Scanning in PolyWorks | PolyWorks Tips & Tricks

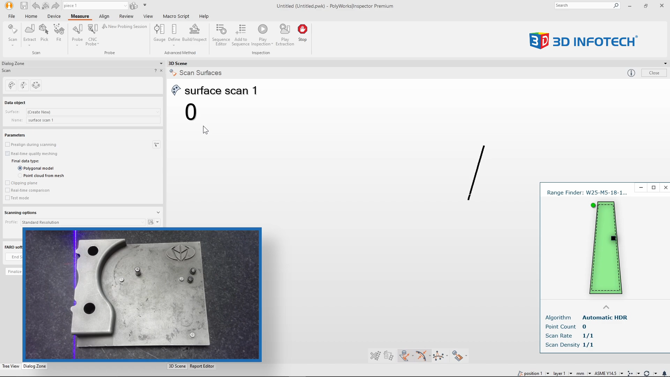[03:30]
and you'll see as I continue scanning,
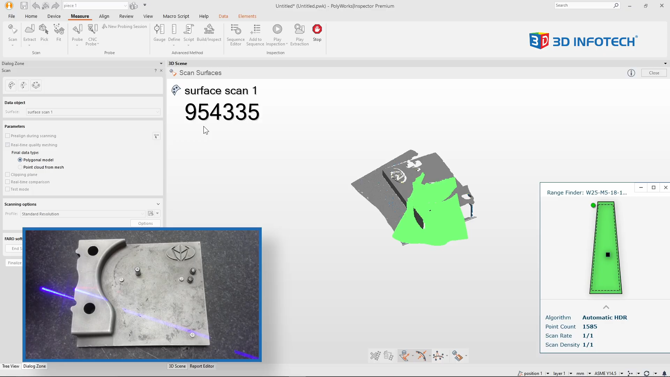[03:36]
the point count continues to increase in the upper left corner.
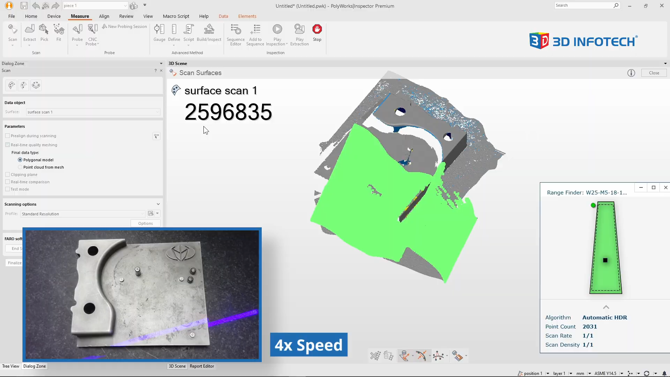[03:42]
Now, once I've finished collecting my scan, I'll press the end button on my scanner to turn off the laser.
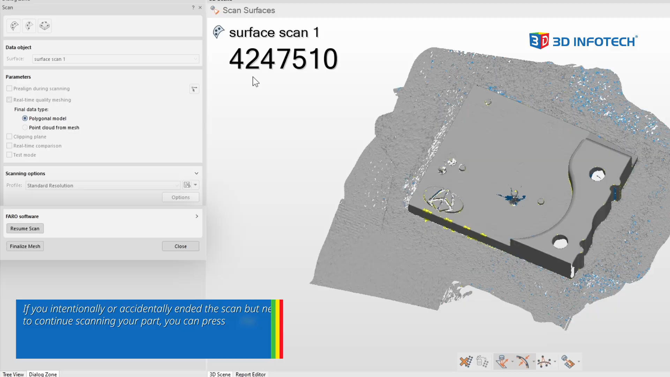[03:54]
I can review my scan data before I continue on.